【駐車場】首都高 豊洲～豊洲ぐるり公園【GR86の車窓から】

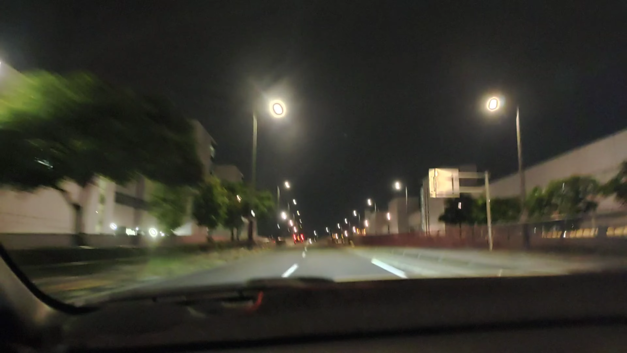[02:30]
中央と二帯があって入れないか?いや 入れた入れた? 信号になってたか? 信号で入ってきたね出来たしてくださいうんうんうん 信号な気がする
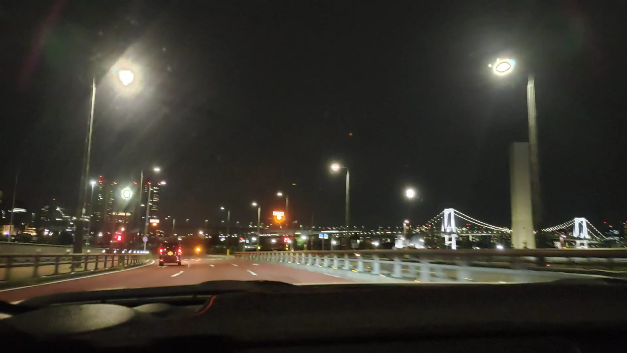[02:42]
おぉいいねいいねわかっとくそなかかlandわあ~~ ドペタを見るぅ
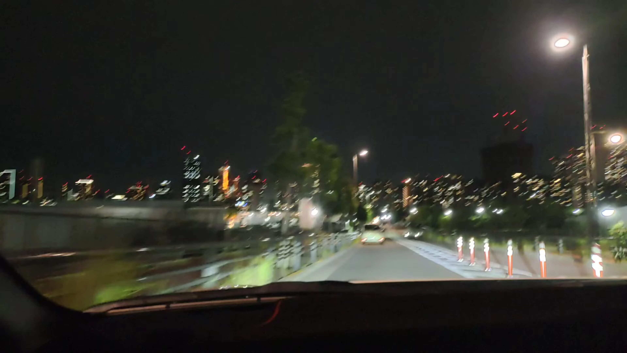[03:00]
おーすごいところ見てるねこうやってないですこの先行ける?行ける?行ける?行ける?行ける?行ける?行ける?行ける?
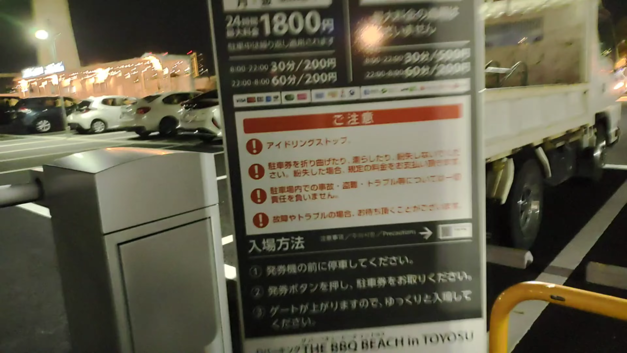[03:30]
大丈夫カードいけるカードいけるこれいけるペイペイとかもいける怖い
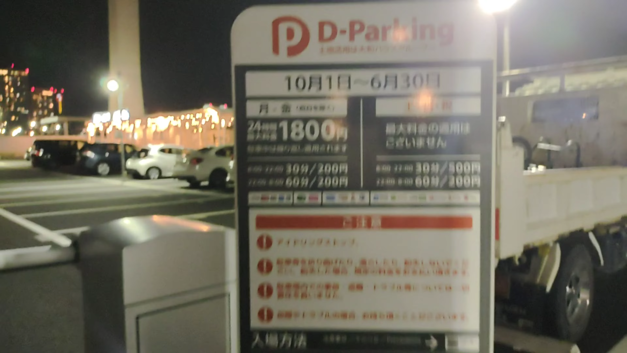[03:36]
なかなか細そうだよね
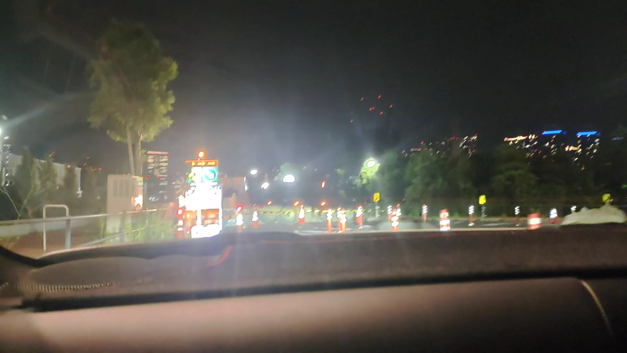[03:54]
いける?気をつけてうわ怖いこの先赤に道を切るのが来ない
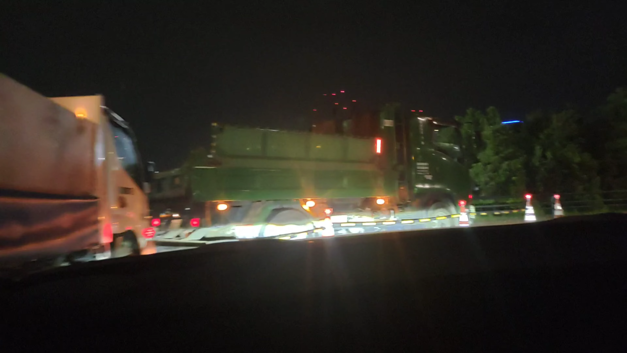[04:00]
なんか歩道とかを直してる感じだったよタイル敷いてる感じだったよ車は無理じゃないかなここまでなんじゃないかなおよそ300メートル先藤見橋門前を左方向です
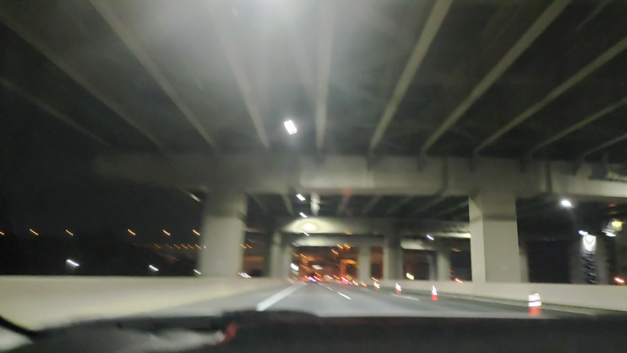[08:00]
ーんバリアスクイックの方向になっちゃうのかそこそこ深川かどこにでもいるここだけか
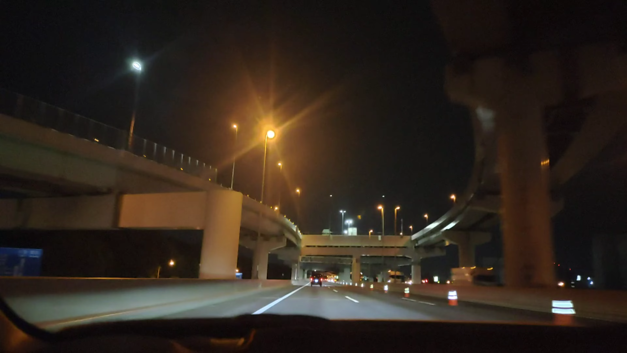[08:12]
トラックばっかりーすごい